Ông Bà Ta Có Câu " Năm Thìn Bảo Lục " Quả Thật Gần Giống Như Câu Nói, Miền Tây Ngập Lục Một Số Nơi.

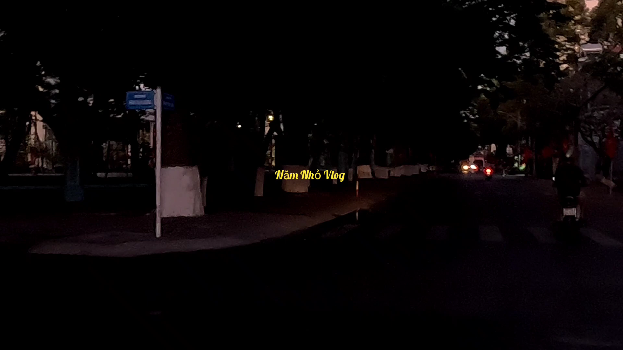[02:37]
mình sẽ thẳng là con đường Hoàng Lá Yếu đó nha con đường tưng đậu vương con đường